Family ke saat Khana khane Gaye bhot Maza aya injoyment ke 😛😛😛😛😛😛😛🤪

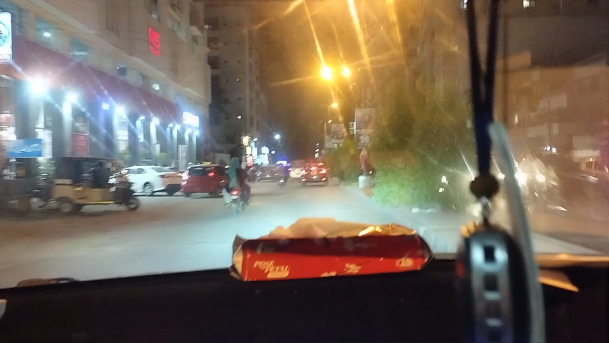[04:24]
सो गाइस बस ये रहे, हम लोग रास्ते में हैं, हम जा रहे हैं बंस रोड की फूड स्ट्रीट में।